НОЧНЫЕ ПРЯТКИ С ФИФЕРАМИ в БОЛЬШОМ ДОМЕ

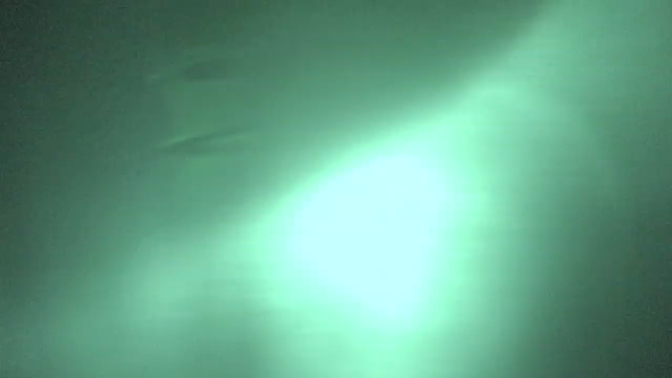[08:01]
Я не знаю, куда вы все попрятались, серьезно, но через объектив камеры это пиздец, как жестко. Понимаешь? Так, подожди, ты где была?